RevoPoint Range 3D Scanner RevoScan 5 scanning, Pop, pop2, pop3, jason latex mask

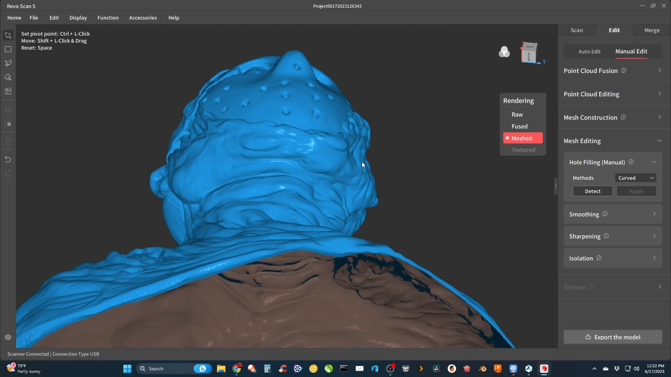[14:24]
and then i'll have one last look around all the holes are fixed and you can't even tell where they were
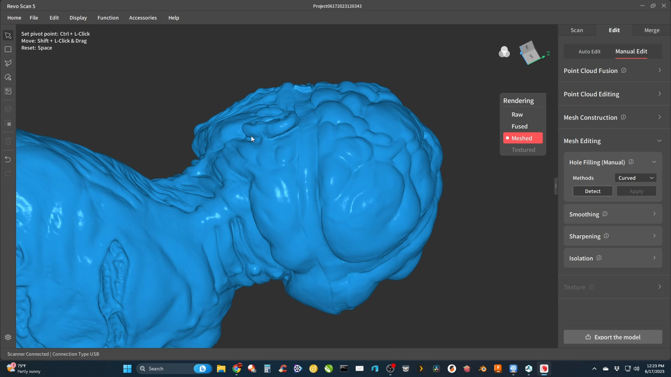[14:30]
even this one over here that was really noticeable before we fixed it
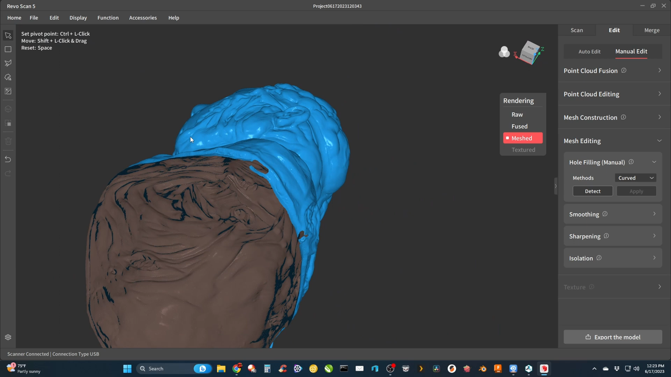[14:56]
and expect these results i had to play around with it for a while and it can even be frustrating at first but keep messing around do some research don't be afraid to change the settings and try again and see what happens with all that said all that's left to do now is export the model as an object file and then i can do
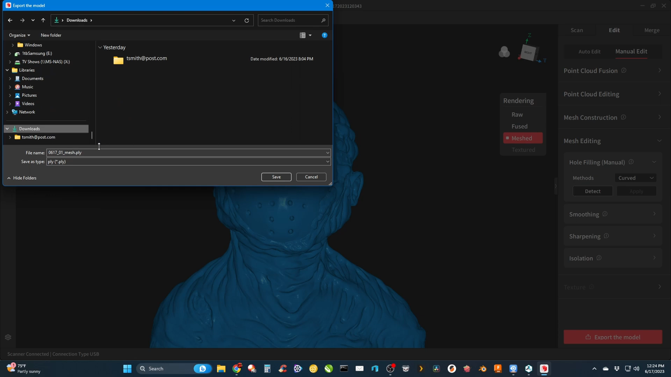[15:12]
what i want with it in blender if i want to go straight to printer i want to just fix that hole on the bottom that i don't want fixed in this instance but in order to print it you'd have to seal it make it manifold i would seal that
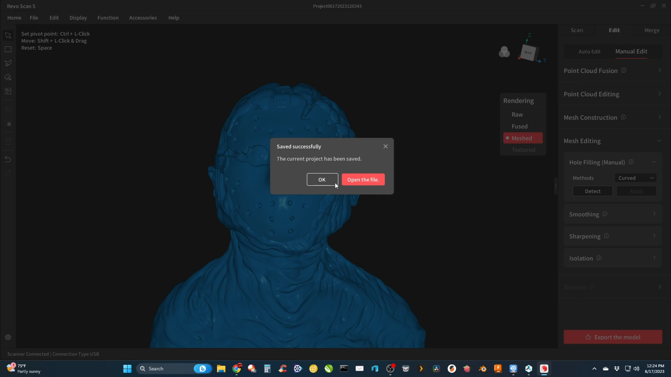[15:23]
hole in the bottom and export it as an stl it'll be good to go i might even use the simplification option